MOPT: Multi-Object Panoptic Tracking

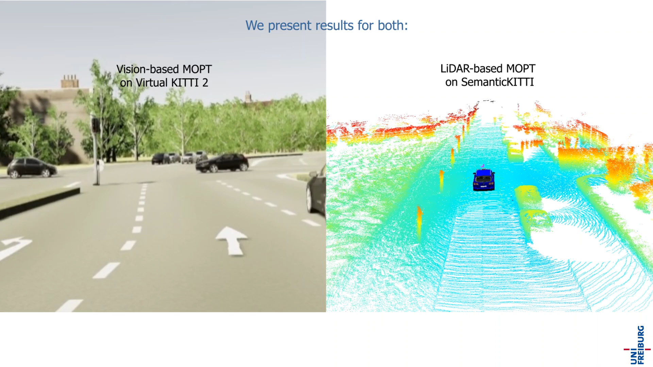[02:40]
We present results for both Vision-based MOVT on Virtual Kitty 2 and LiDAR-based MOVT on Semantic Kitty.
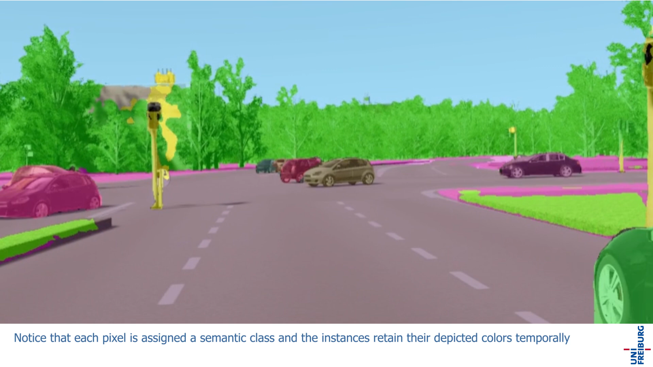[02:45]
Notice that each pixel is assigned a semantic class and the instances retain their depicted colors temporarily.
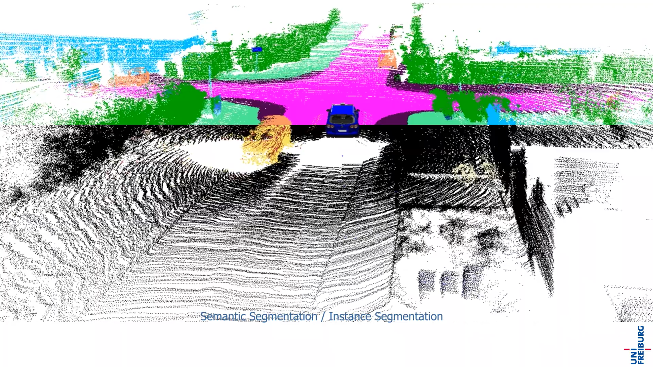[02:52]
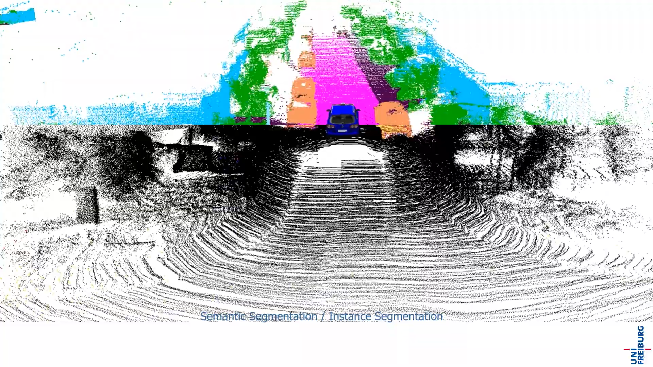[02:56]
Panoptic Segmentation performs detection and segmentation of instance-specific theme classes,
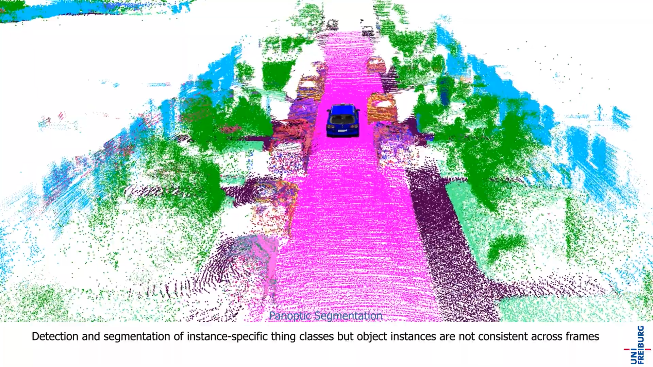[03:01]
but object instances are not consistent across frames.
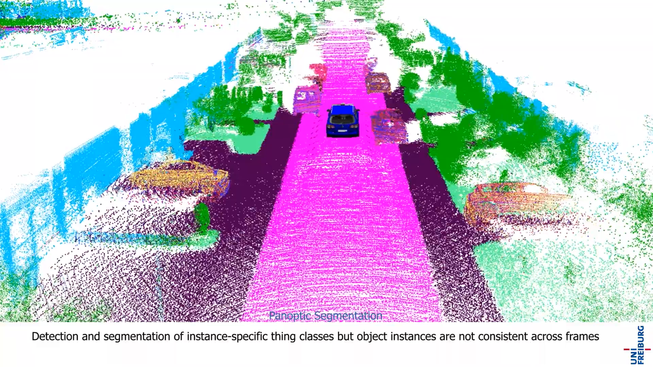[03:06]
Multi-Object Panoptic Tracking augments Panoptic Segmentation
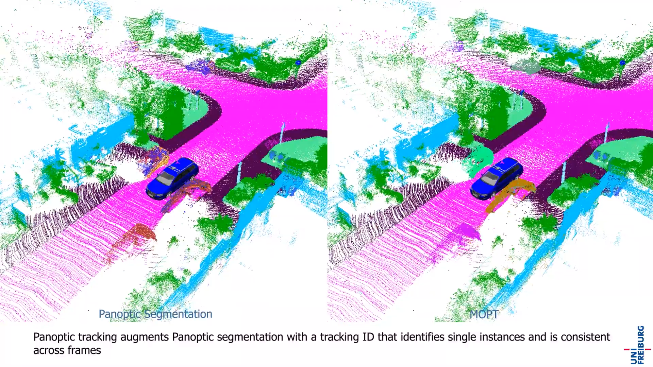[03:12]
with a tracking ID that identifies single instances and its consistent across frames.